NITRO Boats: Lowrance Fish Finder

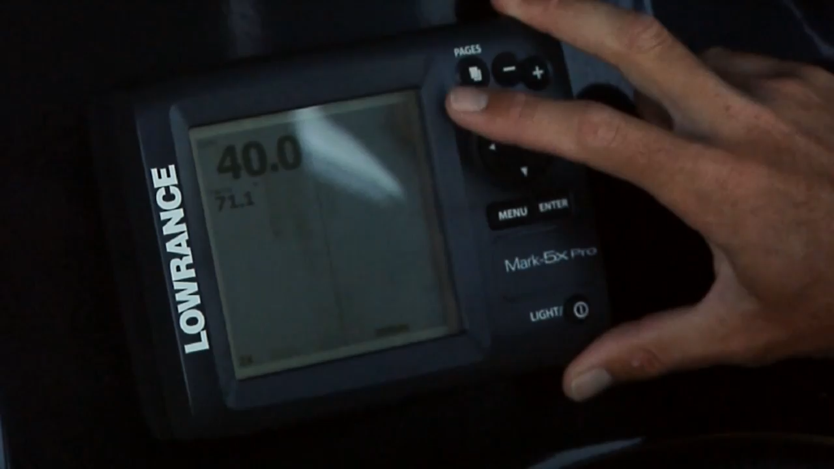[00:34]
You can go to the second split screen where you actually have it zoomed in over here on this side, then your standard over here where you can go back to the full sonar screen.